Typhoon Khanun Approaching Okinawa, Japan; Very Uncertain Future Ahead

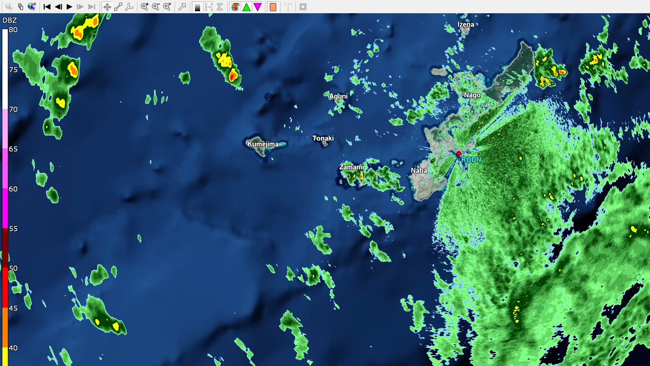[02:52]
i'm doing this on the fly so apologies for this taking a bit of time but you'll be able to see the well-defined eye structure here on the radar